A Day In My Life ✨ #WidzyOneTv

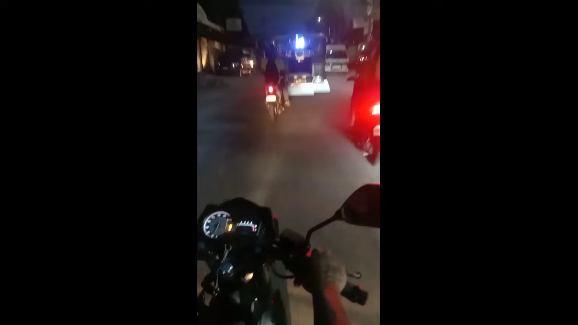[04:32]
Drive-drive lang Medyo inapat na kami ng gabi Pero, okay lang Malapit na rin naman kami sa aming mga bahay Atit po muna yung ang kaskong si Maki